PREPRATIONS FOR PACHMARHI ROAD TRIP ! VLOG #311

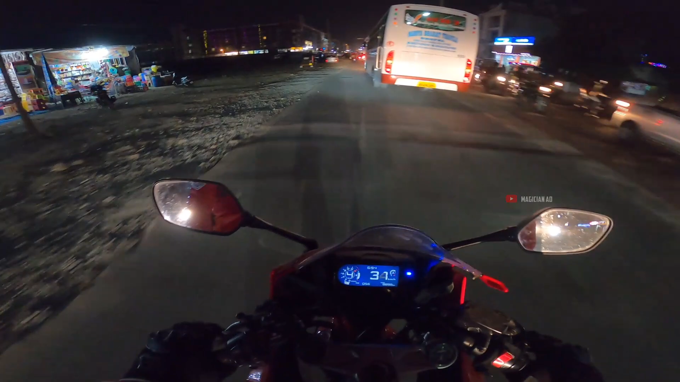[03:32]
हाँ यार ये तो गलत है, ऐसे करके चलाते हैं ये लोग, और फिर पीछे लिख देंगे सी एनी रैश ड्राइविंग कॉल दिस।
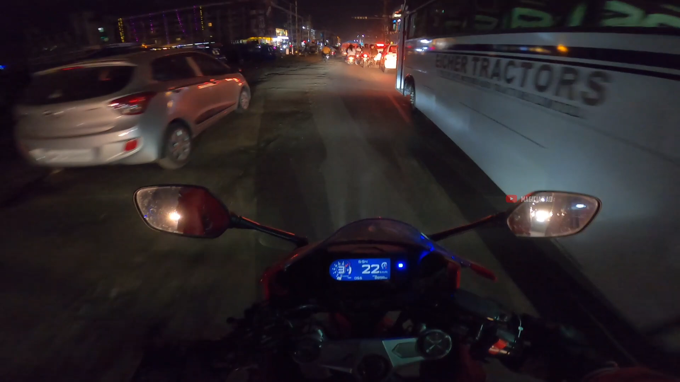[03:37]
ये भी ठीक है,
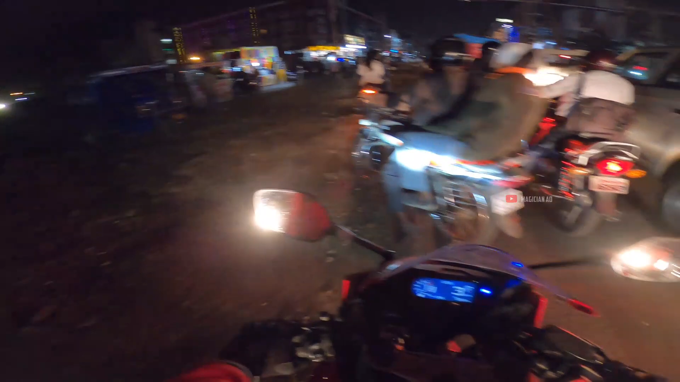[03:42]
क्या बात है, आतिशबाजी देख रहे हो आप। ये है मैजिशियन 80 का ब्लॉग, जहाँ आपको रोड का ट्रैफिक गड्ढे आतिशबाजी सब देखने को मिल जाएगा। बहरहाल एक ही ब्लॉग में इतना सारा कंटेंट, क्या बात है। और यहाँ अपन आ गए आगे, और यहाँ अपन को थोड़ा धीरे ही चलाना पड़ेगी, देखते हुए चलेंगे।
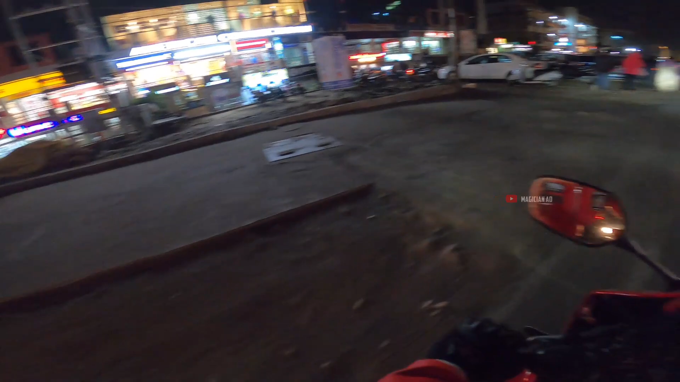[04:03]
यहाँ तो नहीं, कपड़े की दुकान दिख रही है। अरे भाई घुस जाओ, पे पे पे पे